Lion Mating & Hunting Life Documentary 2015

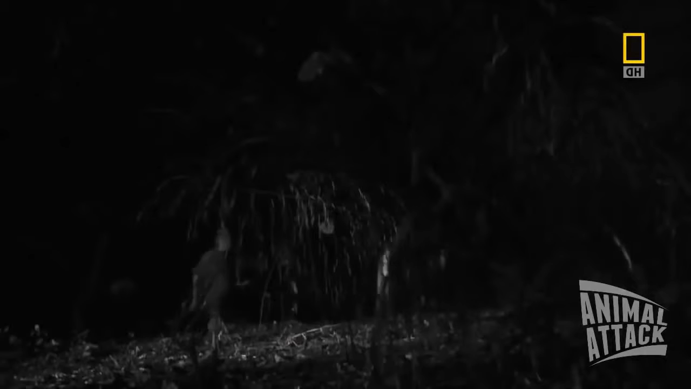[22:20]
As Herbert walks through camp in the dark, he hears a movement in the trees. I heard something, and then I looked and I saw something in the dark,
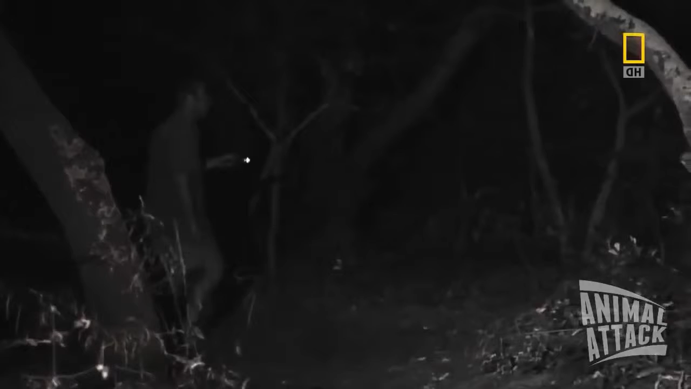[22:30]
and it was her. But I was not afraid.
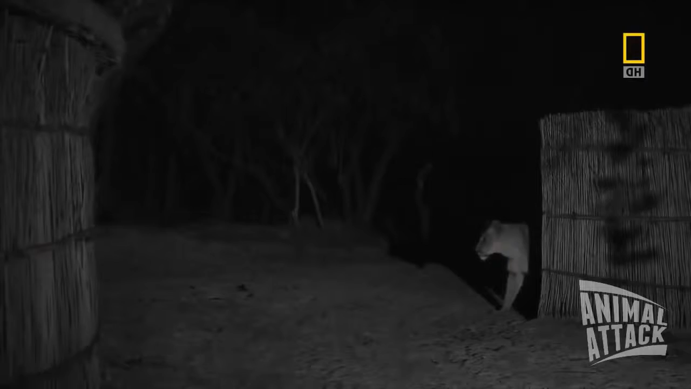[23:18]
Most wild lion prides avoid contact with people,
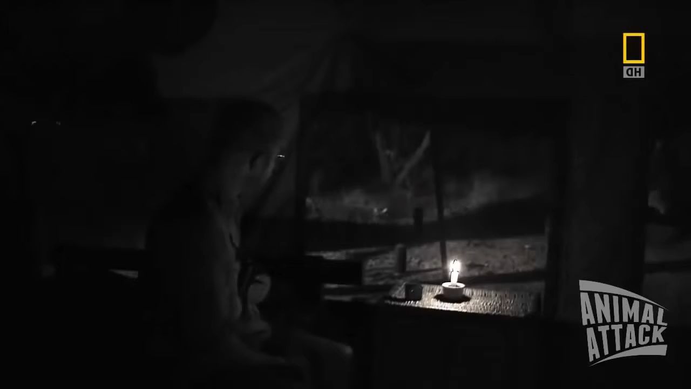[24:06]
Sometimes she would lie next to the tent. I would fall asleep and listen to her purr.